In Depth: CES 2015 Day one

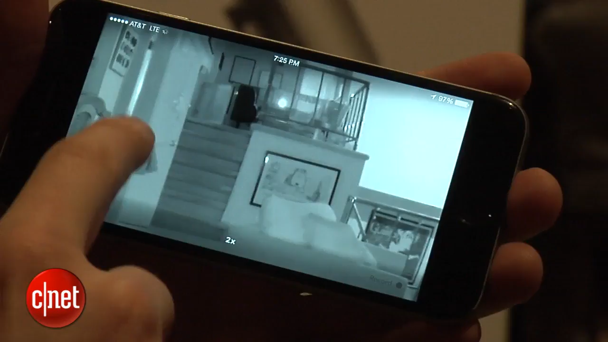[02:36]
I can even sense like temperature changes and moisture in your home. It's a lot smarter and cooler.